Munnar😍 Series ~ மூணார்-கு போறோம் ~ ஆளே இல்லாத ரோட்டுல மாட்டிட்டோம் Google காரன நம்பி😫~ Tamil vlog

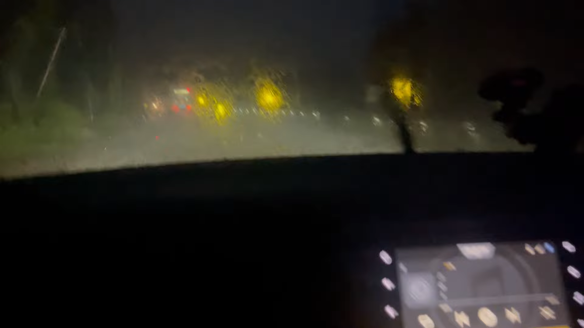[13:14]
போகும்போதும் நல்லா மழையாகவே தான் இருந்தது. மூணார் அந்த பக்கத்தில் போகும்போது சரியான மழை, கண்ணு தெரியாத அளவுக்கு ரொம்பவே மழையாட்டு இருந்தது.
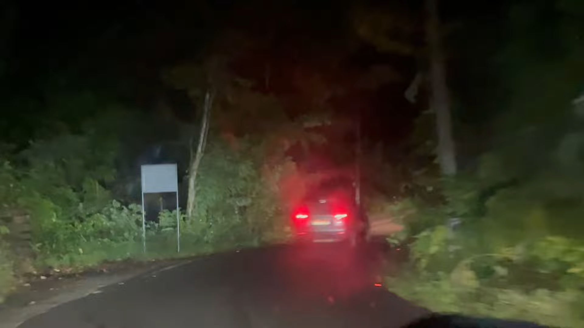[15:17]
அதுக்கப்புறம் வந்து அதாவது ஒரு ஒத்தையடி பாதை மாதிரி பட்ட, அதாவது ஒரு வண்டி வந்தால் இன்னொரு வண்டி நமக்கு போக முடியாத அளவுக்குள்ள ரூட் வழியாலாம் நாங்கள் போனோம்.